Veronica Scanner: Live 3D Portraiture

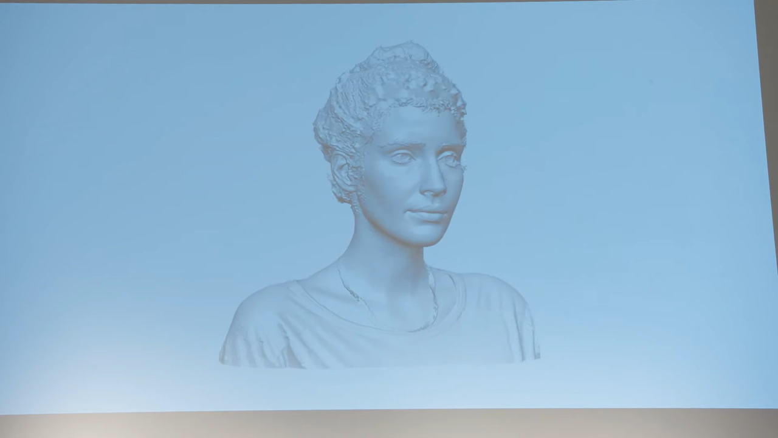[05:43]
and model the hair based on the multiple photographs that we use to extract the three-dimensional data from. So here, this is Tatiana's hair and hairstyle, slightly stylized.